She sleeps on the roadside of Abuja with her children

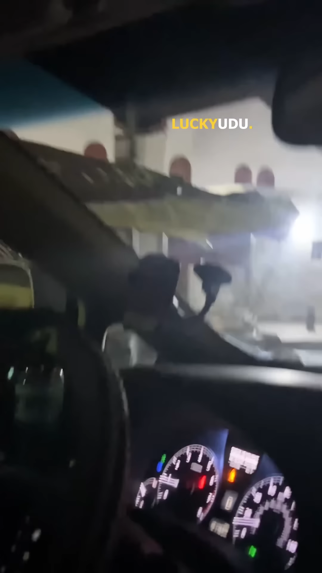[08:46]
Waiting and they call these mugs. I don't know. Just nothing about. Now here they sleep.